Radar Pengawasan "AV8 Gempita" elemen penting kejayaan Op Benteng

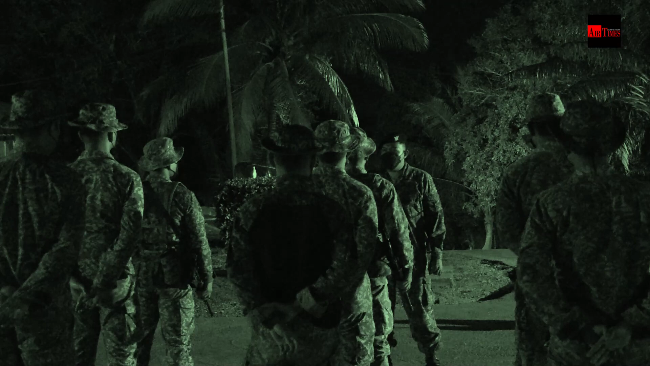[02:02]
akan memberikan talimat kepada semua anggota saya Untuk buat persiapan ke kawasan pengawasan
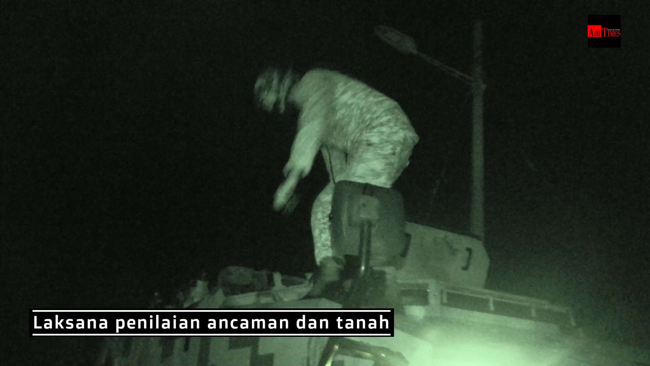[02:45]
untuk membuat penilaian terlebih dahulu Sekiranya ada ancaman atau tidak Sekiranya tiada,
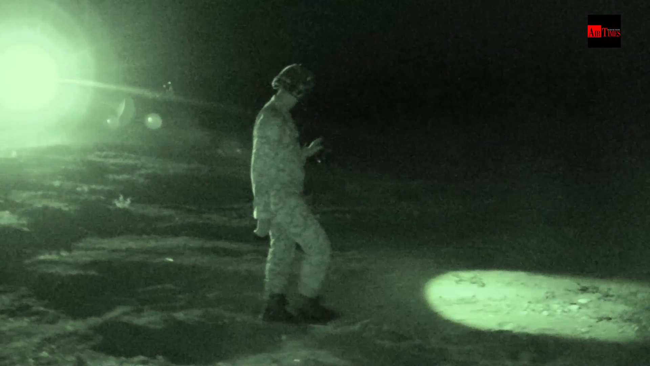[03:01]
membuat penilaian Kereta pisai akan masuk Dan terus
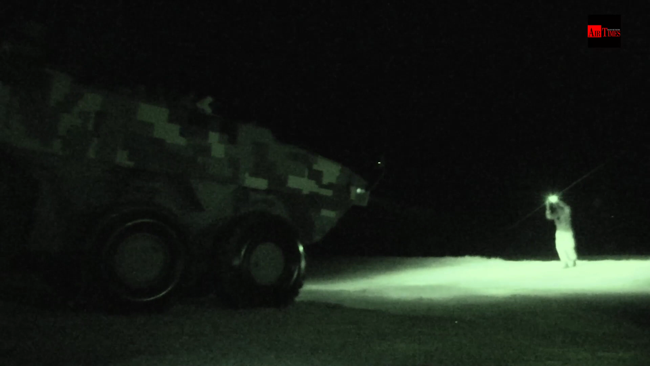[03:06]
Selepas parking Saya akan mengarahkan anggota pengawal Untuk mendidikan pengawal Untuk pastikan
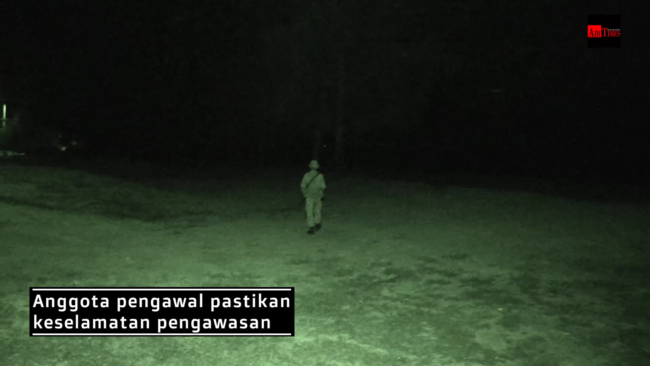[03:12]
keselamatan kami Sepanjang melaksanakan pengawasan ini Terjamin dan selamat daripada mana-mana
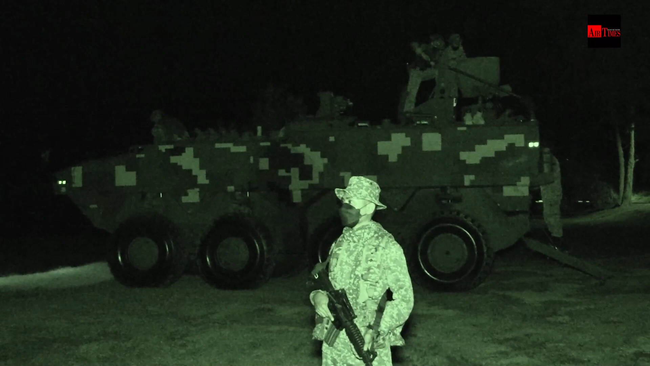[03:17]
ancaman Dalam masa yang sama juga Saya mengarahkan dua kali anggota radar
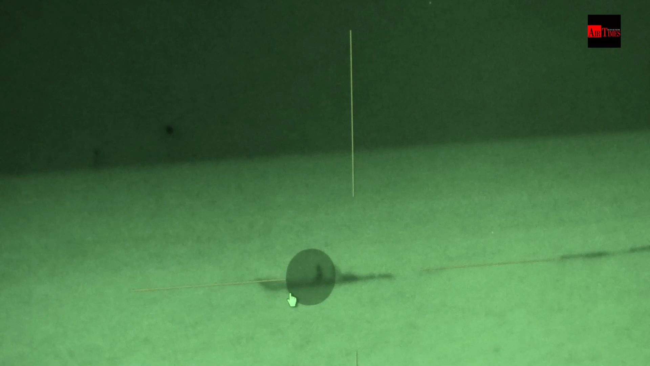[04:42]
mendapatkan Data-data yang penting Seperti kelajuan bot Berapa ramai Orang yang berada di atas bot Jenis ataupun saiz bot Jarak bot
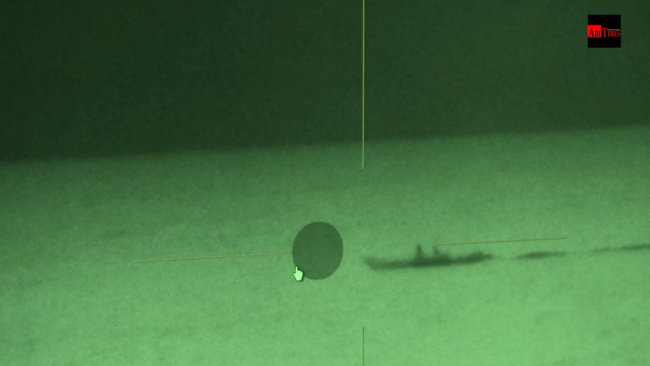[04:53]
Daripada pantai Dan yang paling penting adalah Arah Kemana bot itu menuju So selepas Kami Menganalisa semua data ini Kami
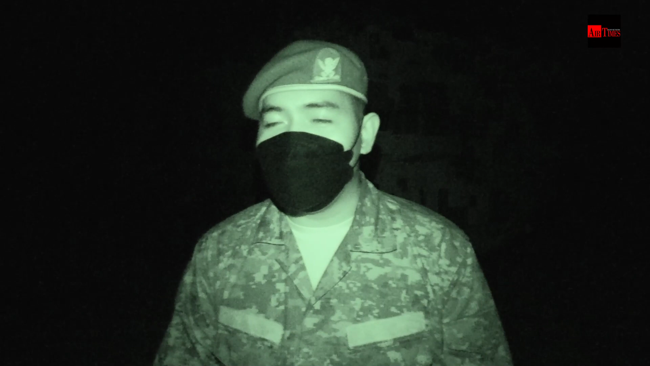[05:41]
Take-on take-on darat Jadi take-on take-on darat ini Mereka Tidak Melaksanakan Ancaman Secara Terus kepada kami Kebiasaannya mereka
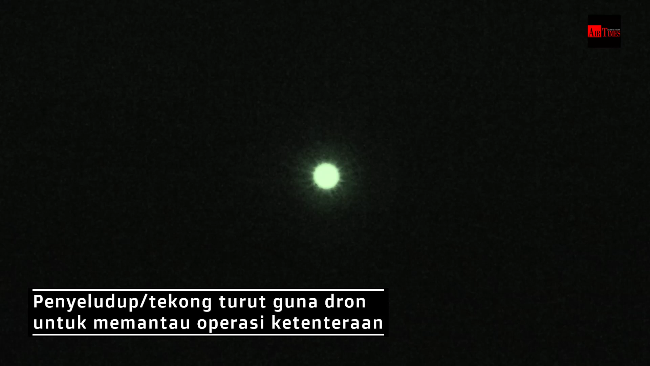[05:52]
Menggunakan Peralatan Seperti Drone Dan Menggunakan Kereta-kereta yang ada di Kasuan sekitar untuk Memantau perkara kami Sekiranya kami terdedah Saya Akan Menilai Operasi
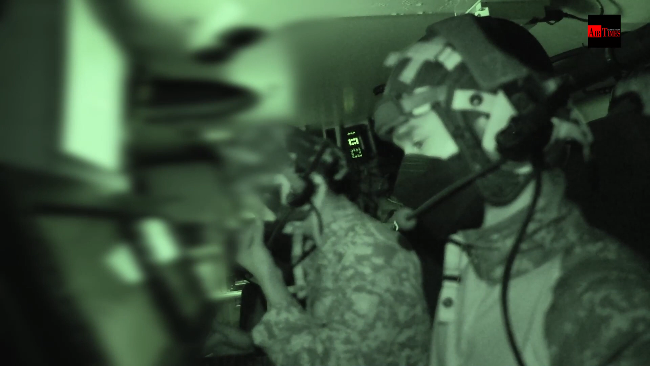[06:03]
kami itu Sebagai operasi Disception Ataupun Show of Force So Dengan secara
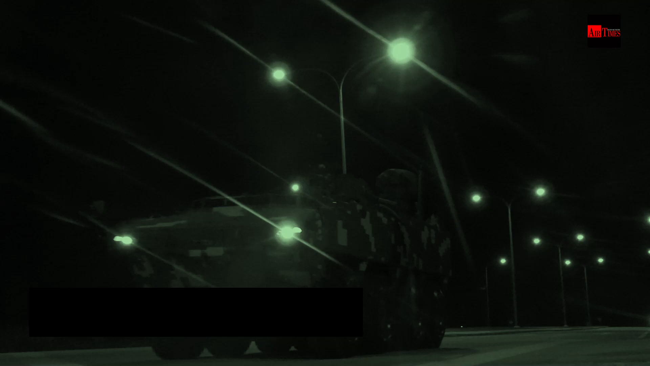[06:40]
Memberikan bantuan yang Sangat-sangat penting Bantuan yang sangat
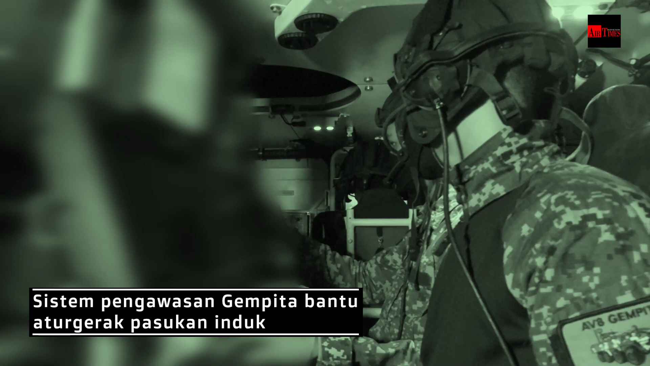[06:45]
Berkesan Berkesan Untuk Pasukan Indok Yang beroperasi Kadangkala Pasukan Indok Dia akan menghadapi Sedikit masalah Untuk Mendapatkan maklumat Di kawasan yang Terperinci Di kawasan sektor-sektor Yang kecil
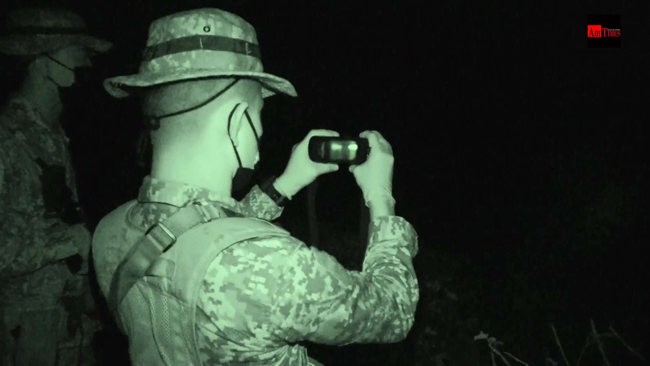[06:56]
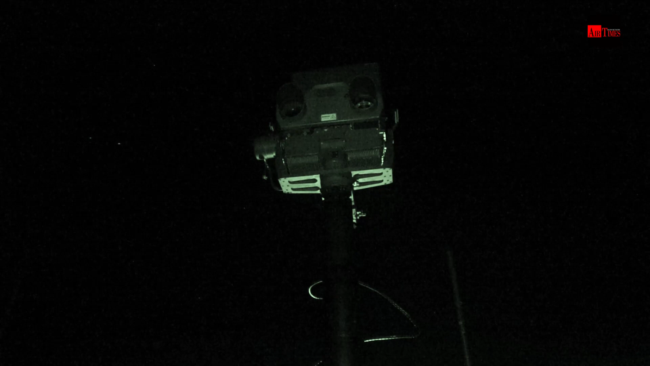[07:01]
Dengan Adanya Sistem ini Ini memudahkan
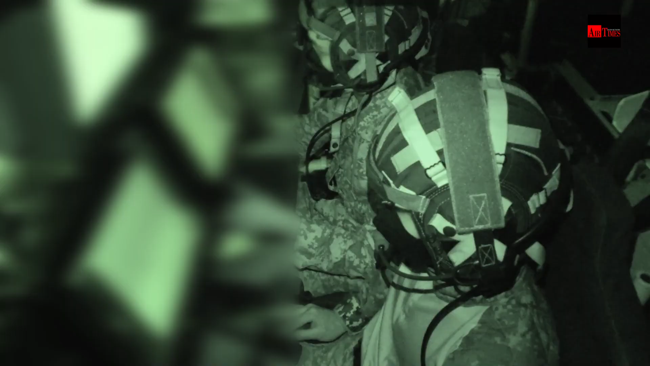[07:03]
Pasukan Indok Untuk Mengaturgerakkan Pasukan mereka Untuk